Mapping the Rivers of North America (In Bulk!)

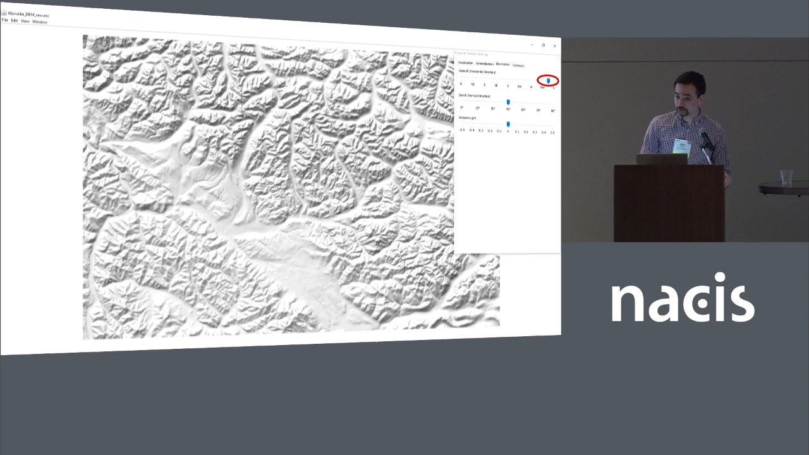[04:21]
They are going to be this small, actually, all of them. I'm also going to tweak the illumination a little bit. There's an academic paper floating around there that talks about how north-northwest might actually be the optimal direction for doing single illumination hillshade. So I've been playing with that value in making these maps. I'm quite happy with it so far.